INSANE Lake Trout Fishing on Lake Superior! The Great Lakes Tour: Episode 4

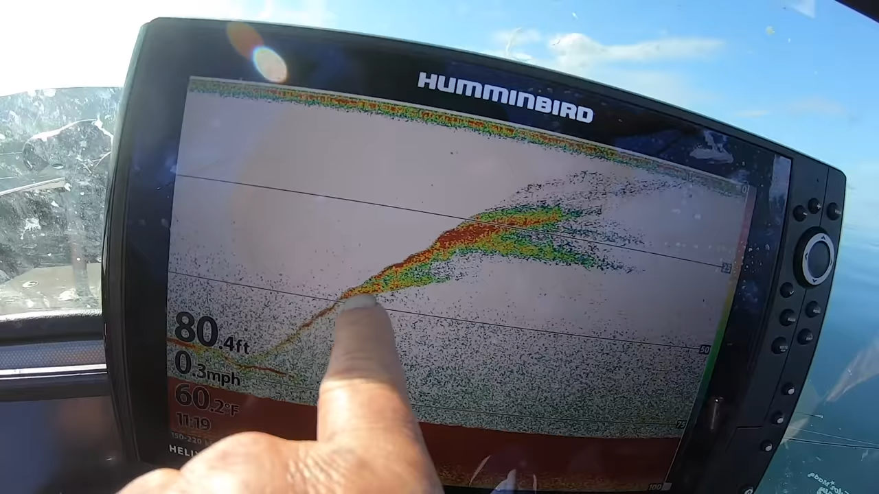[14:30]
On screen: depth 80.4 ft, water 60.2°F, speed 0.3 mph
Yeah, that's my fish. Those are the air bubbles that came out.
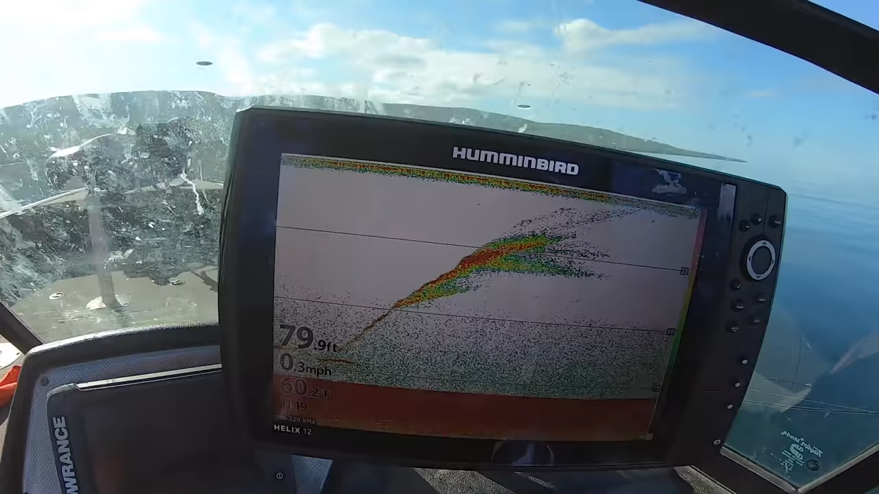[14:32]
On screen: depth 79.9 ft, water 60.2°F, speed 0.3 mph
Epic, guys. This is so epic now. Big head shake. Yeah. Those? Yeah. I see them, bro.
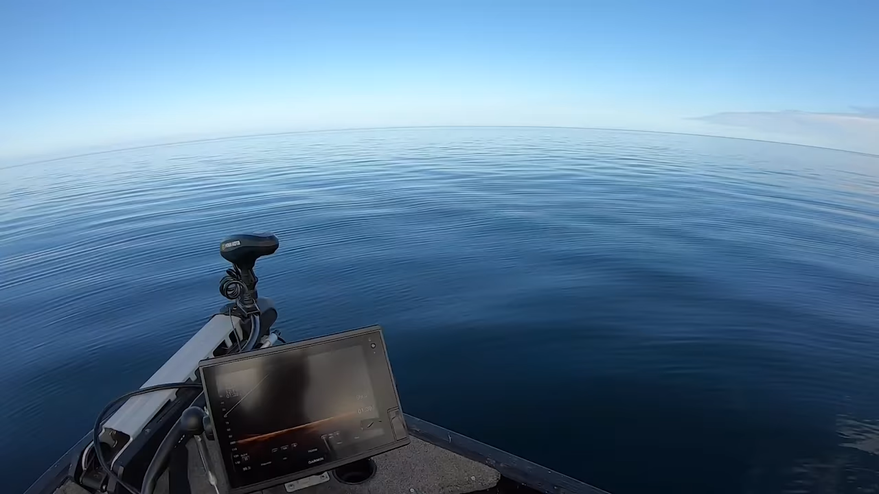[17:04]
Right underneath the boat. This is a horse. Right, here he comes. Be ready. Here he comes. Yeah, that's mine coming up. See how he's coming up now? Yeah. Big fish. It's a big fish. I'm guessing this is going to be like a 15, 20 pounder. That was the tail when it was... Yeah.
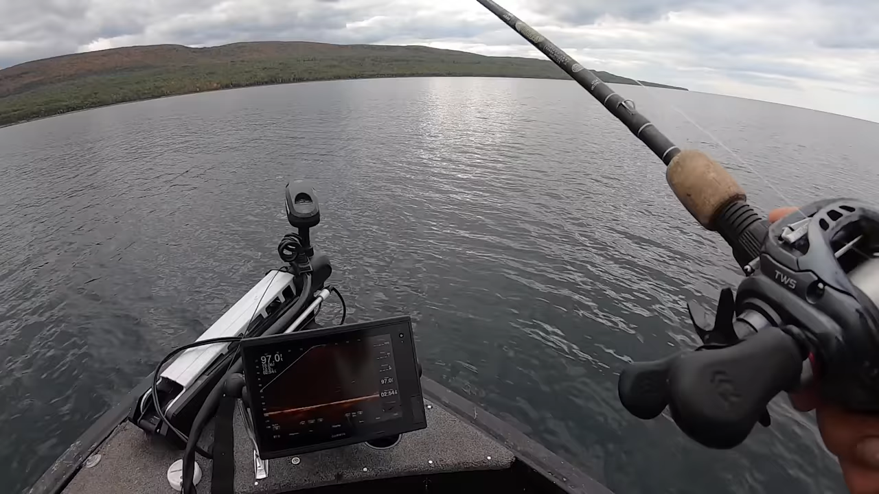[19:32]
Look at this, you guys. Whole school right in front of me. There goes my bait sinking.
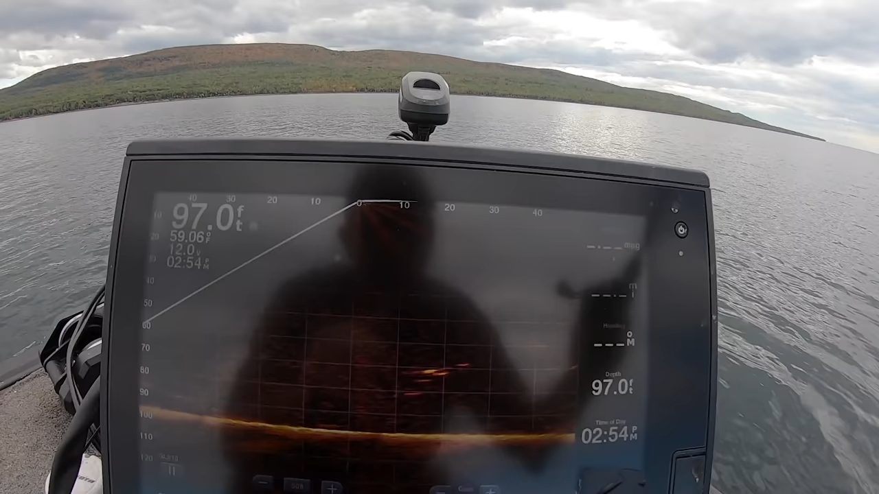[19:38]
On screen: depth 97.0 ft
Tony, come here, look at this. Look at this.
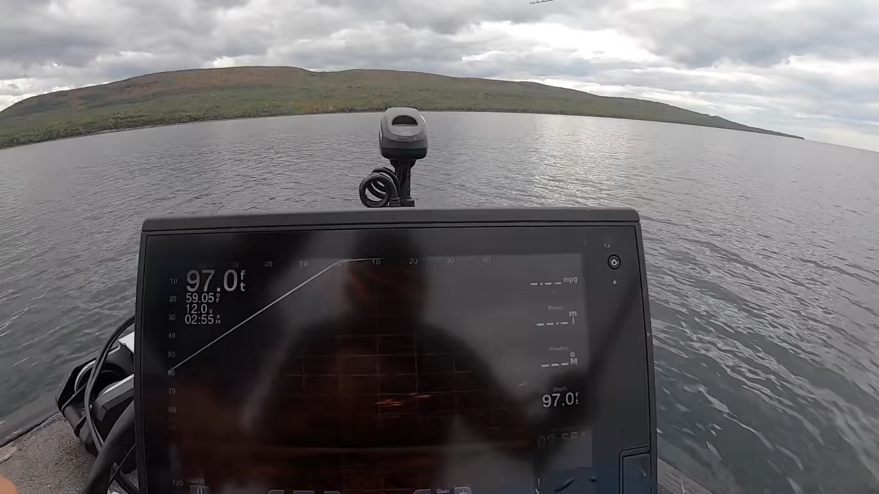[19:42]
Right here? Right there, yep. Now watch the fish come up. Watch, still sinking.
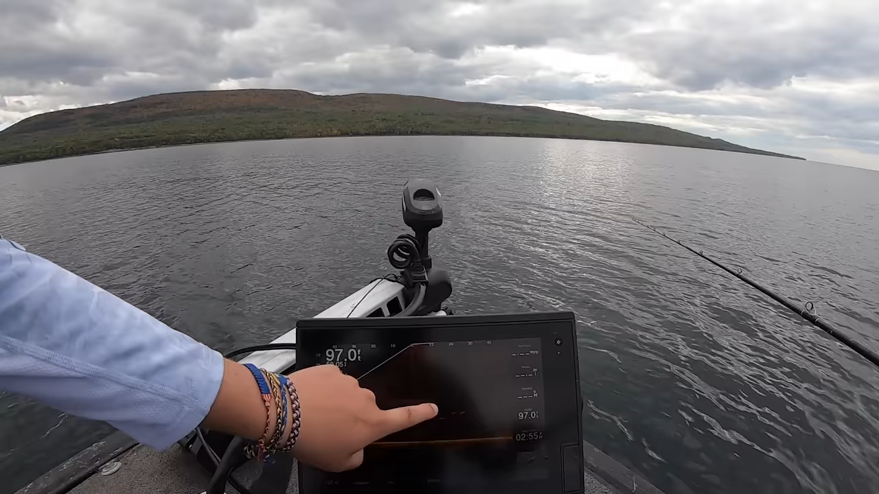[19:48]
This is gonna be just a.
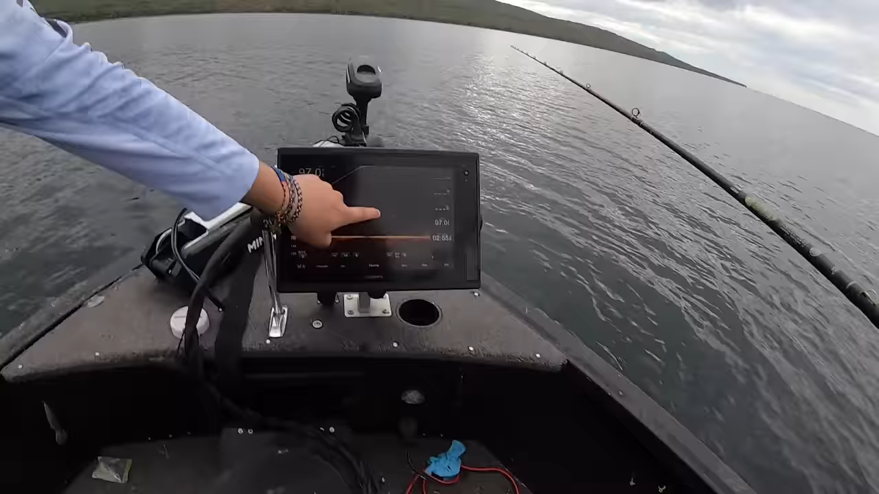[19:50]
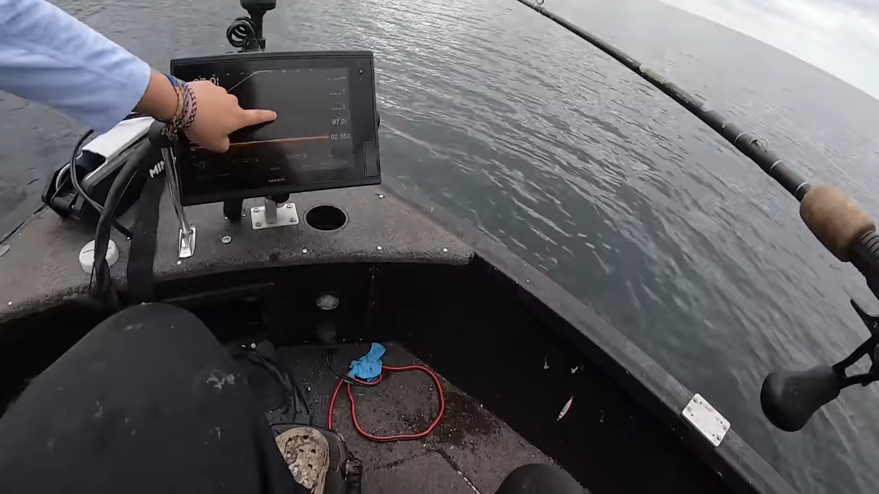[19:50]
Here he comes. Yeah. Gonna start reeling, reel.
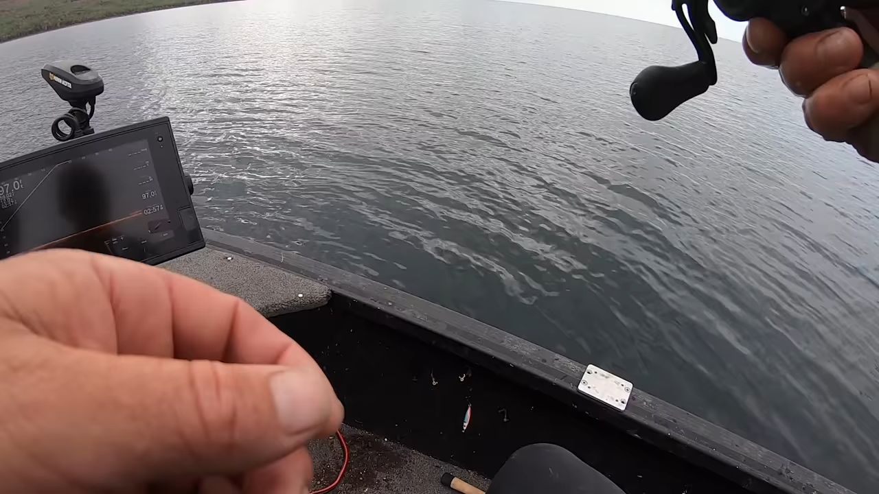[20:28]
Here comes one. Yep. Here he comes.
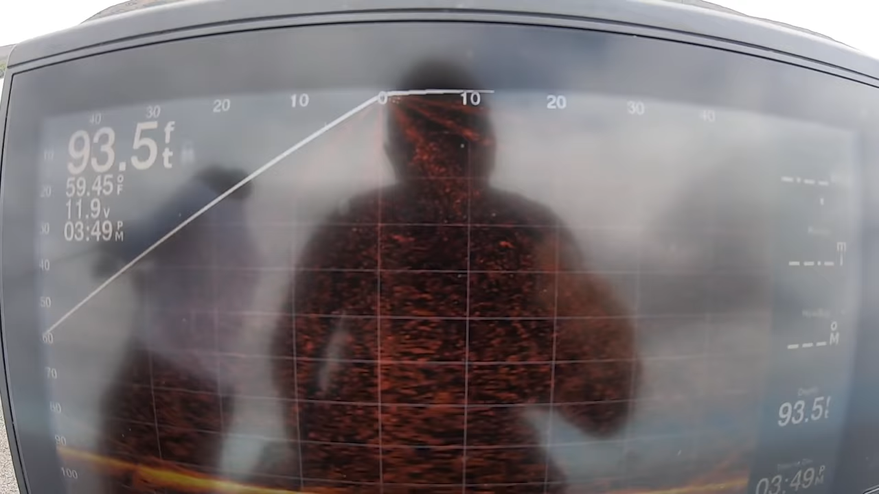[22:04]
On screen: depth 93.5 ft, water 59.45°F
There's a whole bunch underneath this, dude. Yeah.
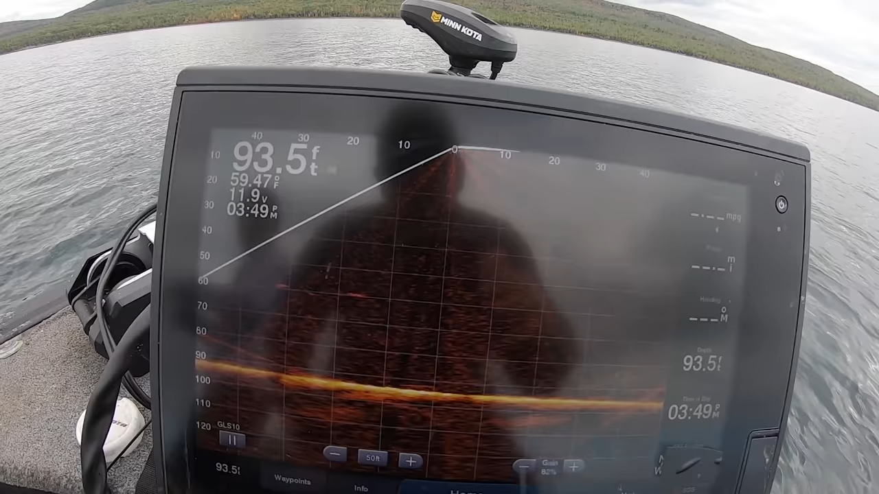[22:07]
On screen: depth 93.5 ft
Oh, should I double us up? Oh, I'm going to double us up. I'm going to double us up. Yes, Andy's on. Andy's on. Andy's on. I'm gonna triple us up. I'm gonna triple us up. Oh, let's go.